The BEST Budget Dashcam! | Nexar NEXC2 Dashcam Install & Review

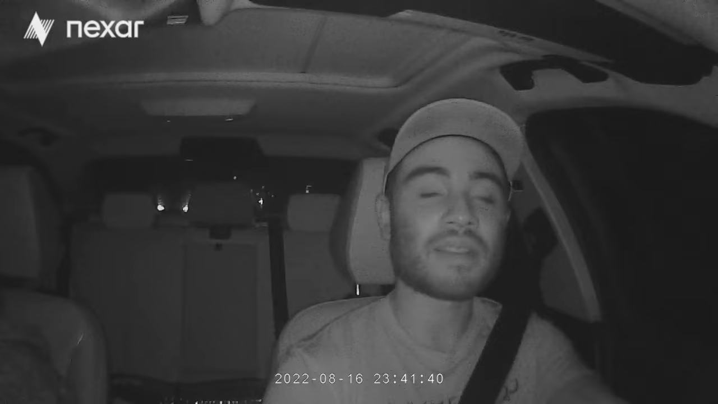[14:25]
what's happening still inside and in front of the car it's now getting into